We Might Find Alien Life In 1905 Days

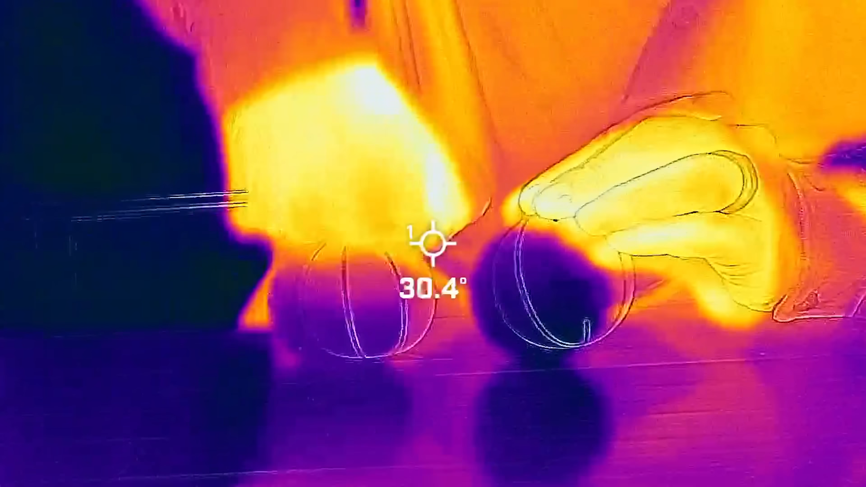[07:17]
And you can see how this rubber ball gets warmer as I squeeze it.
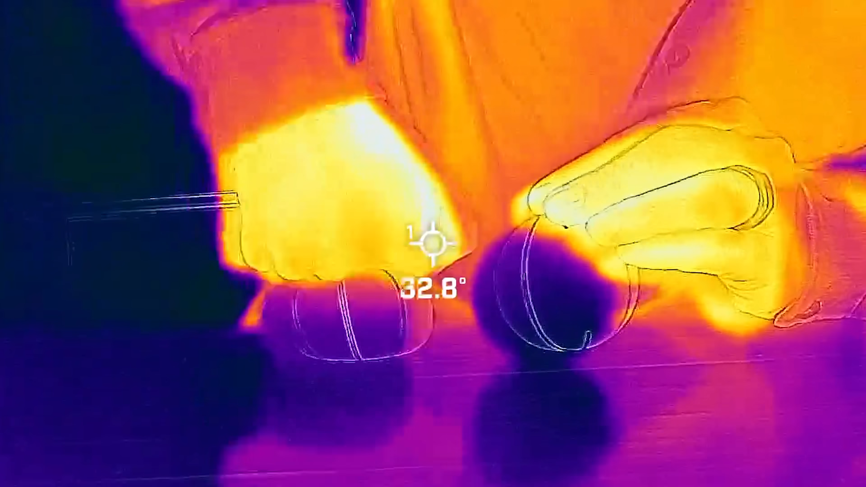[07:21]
Scientists believe that the friction caused by the tidal flexing of the entire moon can generate enough heat to keep the ocean liquid. This effect gets stronger the closer you get to Jupiter, which is why Io is so volcanically active.
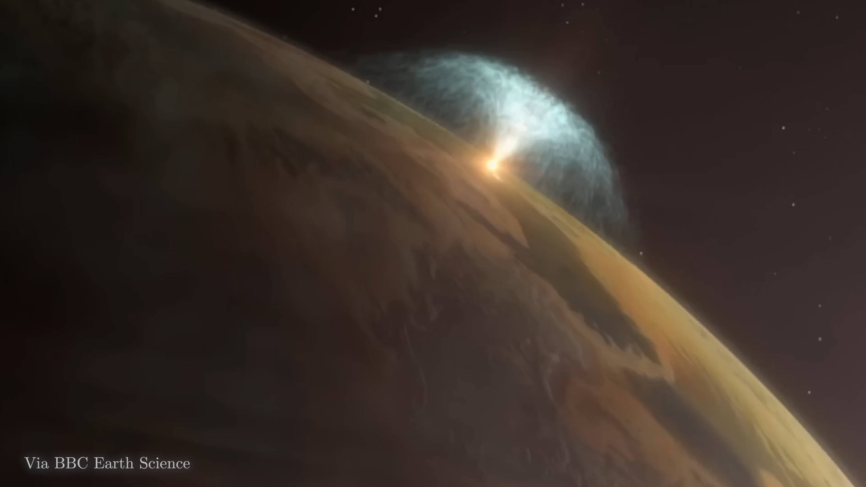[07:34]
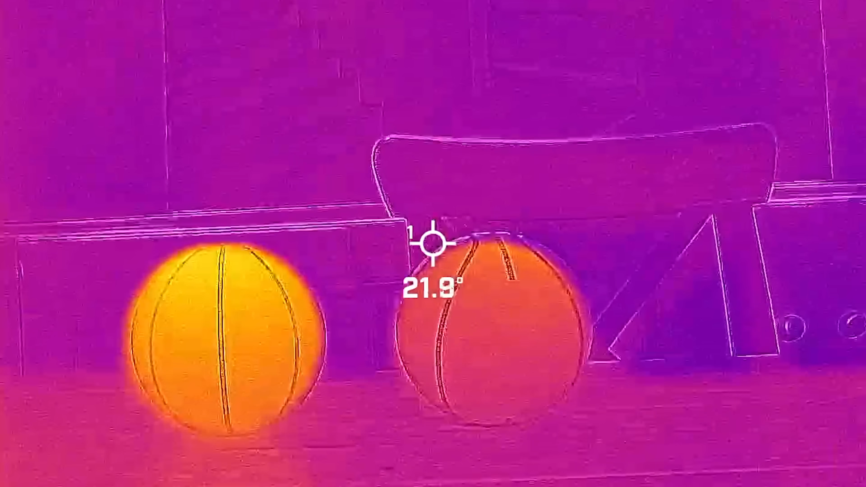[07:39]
So you can see this ball is significantly hotter now.